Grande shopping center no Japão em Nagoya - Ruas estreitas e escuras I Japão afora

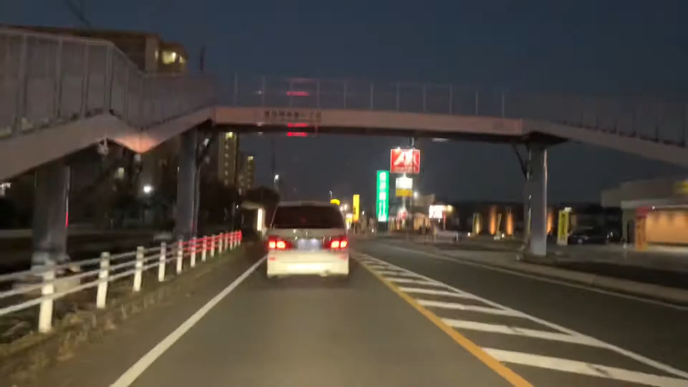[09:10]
Nesse horário aqui é meio complicado andar aqui, né?
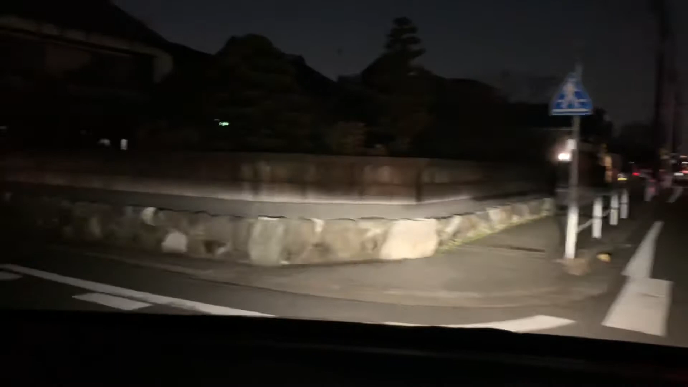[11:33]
Muitos falam que não tem perigo, mas eu prefiro evitar de certo problema. Bicicleta aqui no escuro.
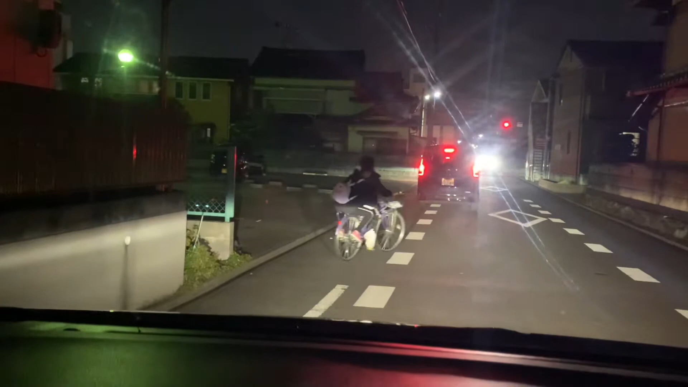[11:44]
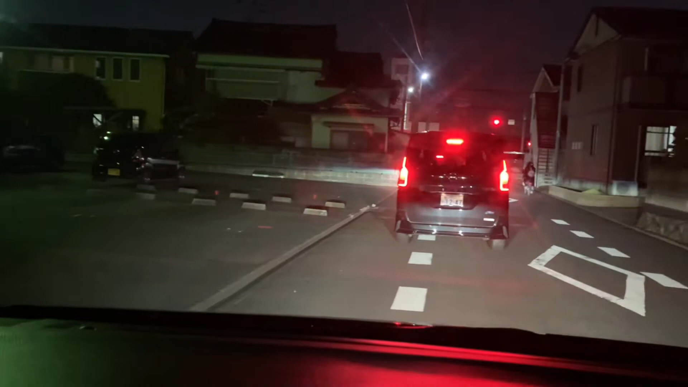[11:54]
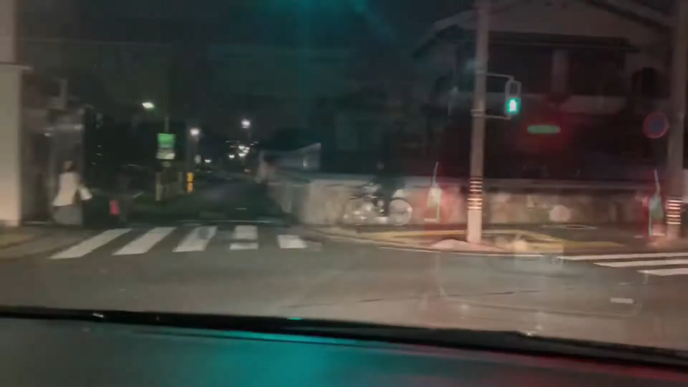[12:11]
Principal assim, tem lâmpadas, né? Tem mais lâmpadas, né? Porque você pode ver também que esse pedaço aqui não tem.
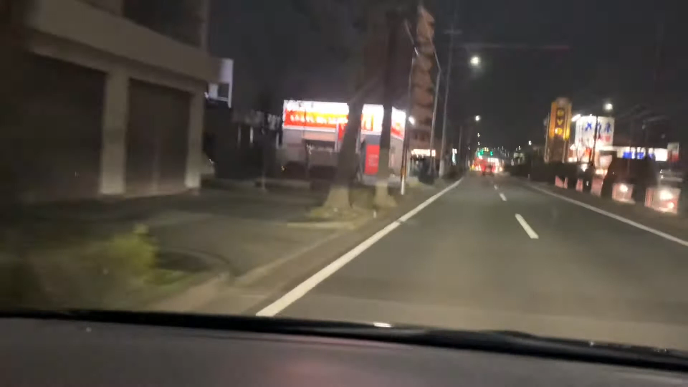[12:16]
Na hora que os comércios aí fecharem tudo, fica bem escuro também, tá? Uma vez eu fui morar num apartamento que eu fiquei lá um mês.